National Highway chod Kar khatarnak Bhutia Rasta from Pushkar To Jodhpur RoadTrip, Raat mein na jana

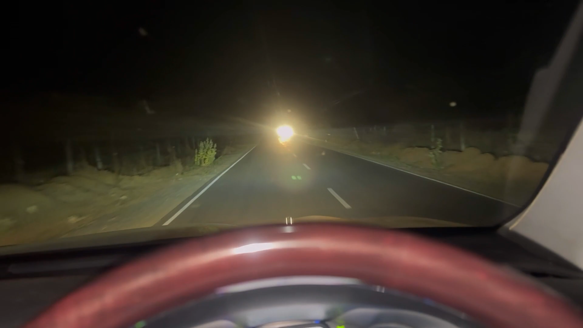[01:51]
हमारी वीडियो को लाइक करें, शेयर करें, सब्सक्राइब करें। चलिए आइए वीडियो को स्टार्ट करते हैं। आज GPS ने कहां कहां उल्टे पुल्टे हमें फंसाया,